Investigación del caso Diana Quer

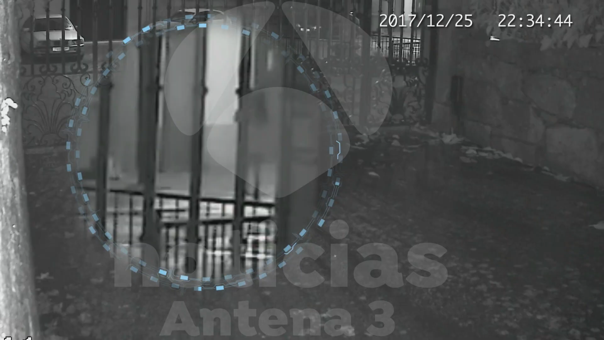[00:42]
Es entonces cuando el chicle intenta secuestrar y violar a una joven.